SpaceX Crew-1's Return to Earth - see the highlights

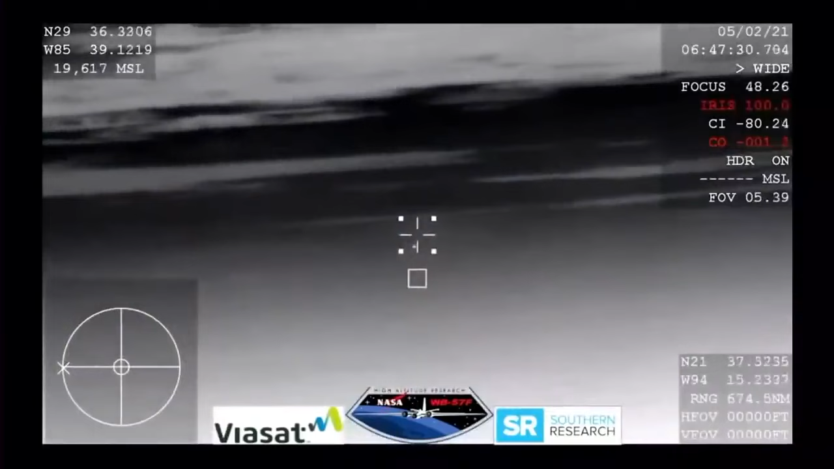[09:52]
And this view from our WB-57 aircraft, with its thermal imaging cameras, we will be looking for the Crew Dragon to come into view. And there you can see it in the entry of Earth's atmosphere, Crew Dragon continuing its journey home.
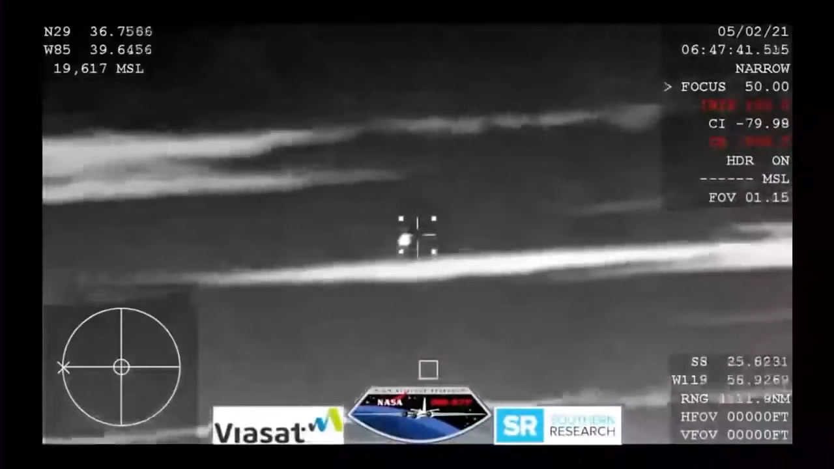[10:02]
Oh, and that is just a fantastic shot.
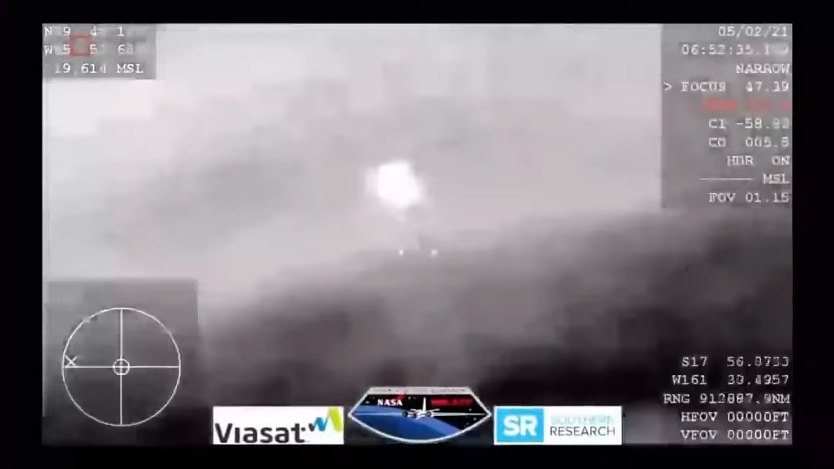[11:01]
We are expecting them to deploy any minute now.
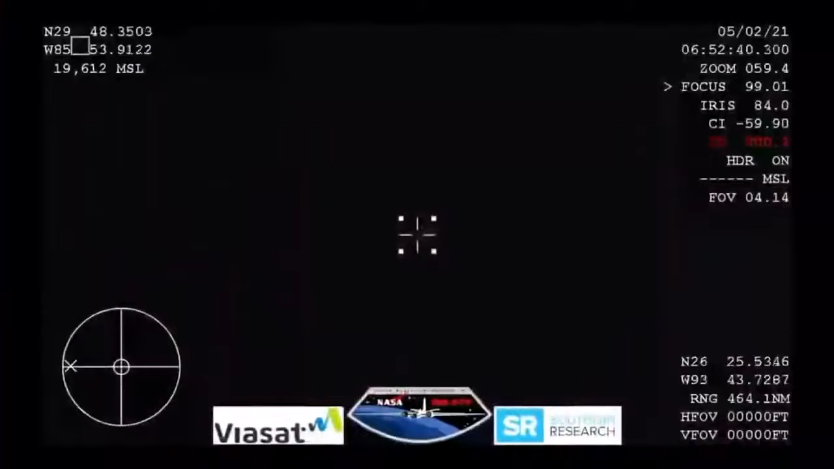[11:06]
And it looks like those might be our drogue chutes. Space X from Resilience, we show good drogues.
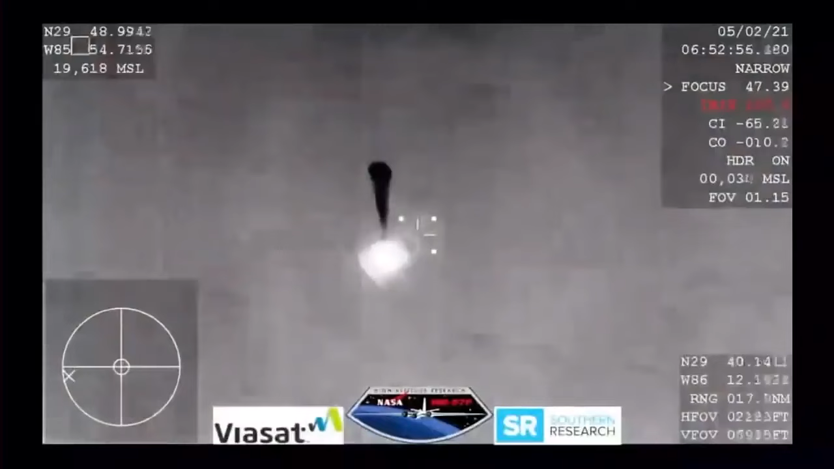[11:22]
Space X copies and concurs nominal descent right on two drogues. Continuing to hear good news after good news. Two drogue chutes have deployed. Everything looks nominal and we're slowing the Dragon vehicle down. We are expecting the four main chutes to deploy within the next minute.
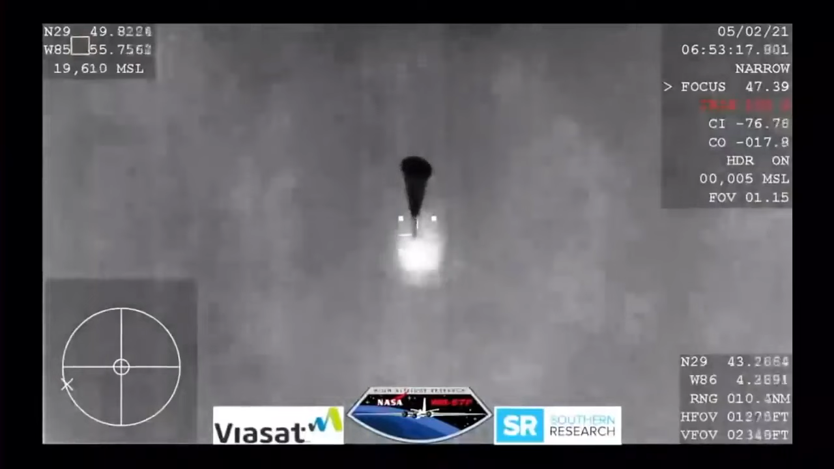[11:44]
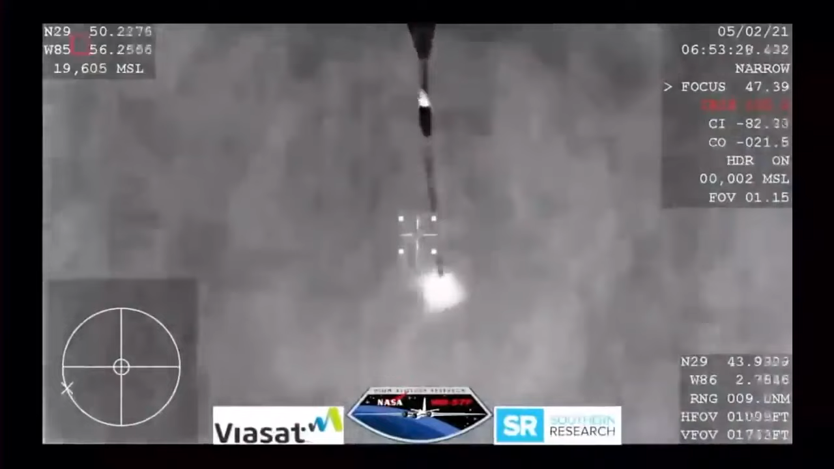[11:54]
And those four drogue chutes, oh, you can see them being pulled out now. Visual on four mains. And Resilience copies and we see a nominal descent rate.
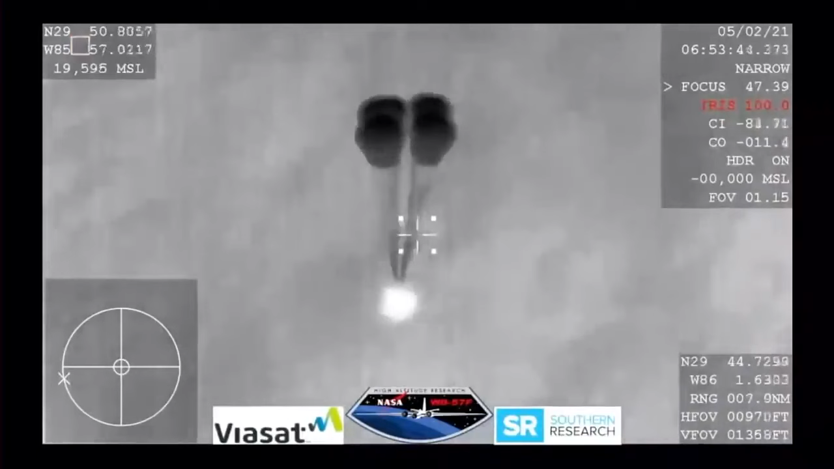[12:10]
Space X copies and concurs nominal descent right.
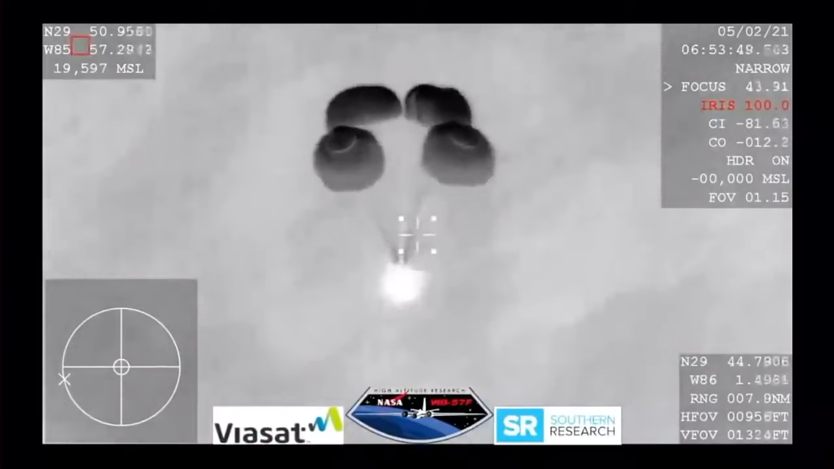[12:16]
And this view coming from the WB 57,
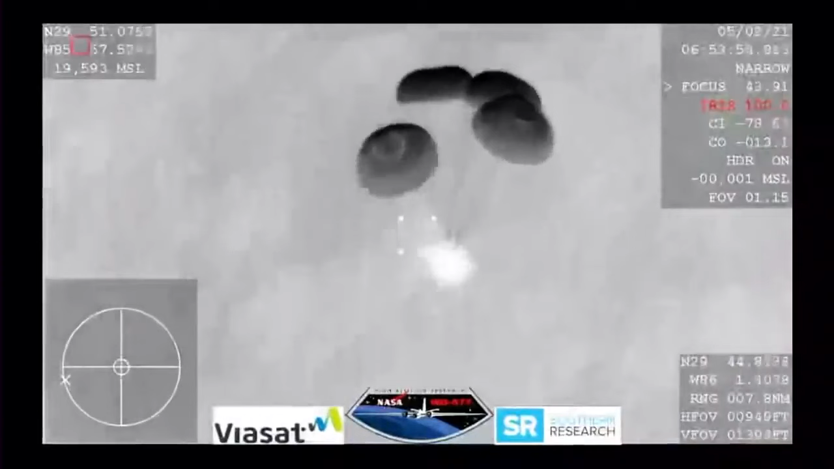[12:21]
very clear image of those four main parachutes slowing the vehicle down to what will be about 16 miles per hour prior to splashdown just off the coast of Panama City, Florida.
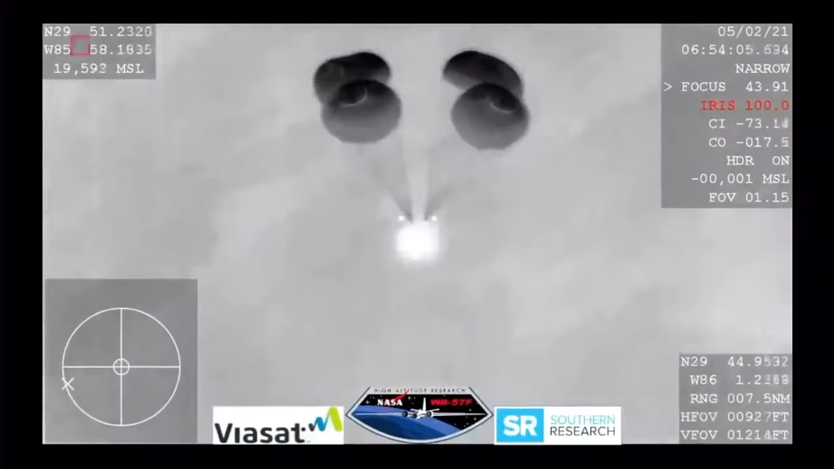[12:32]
And if it were daylight, we would have an image of those four beautiful parachutes being orange and white.
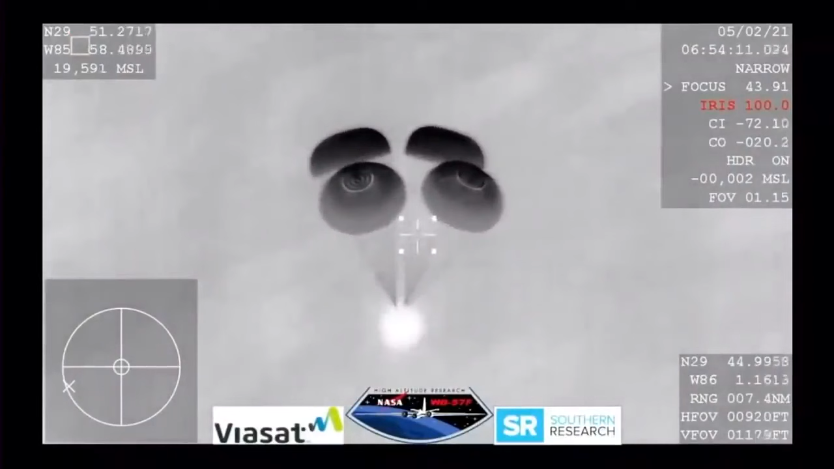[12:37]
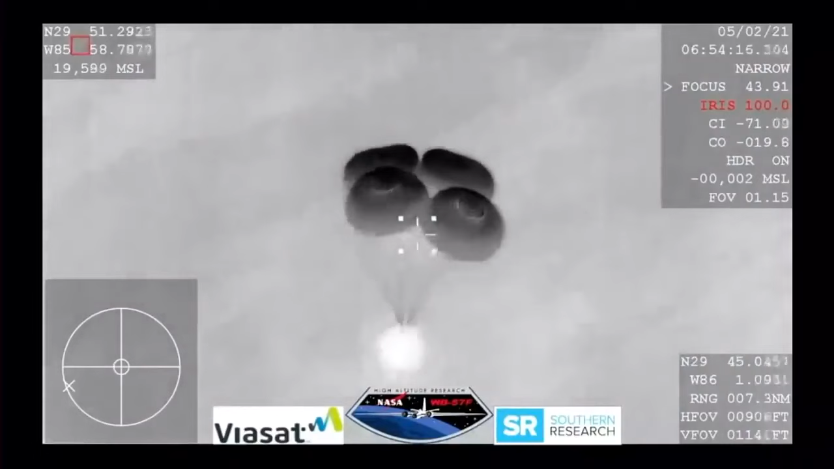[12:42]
And still getting these incredible views even though we are in a nighttime splashdown. And what a view we have here.
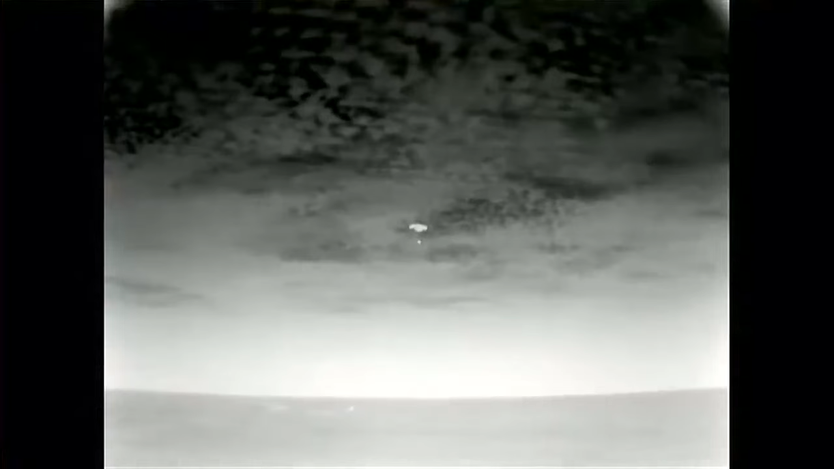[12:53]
Even though it's nighttime, we have some great visuals of Dragon there with his four main chutes deployed slowly coming back to Earth.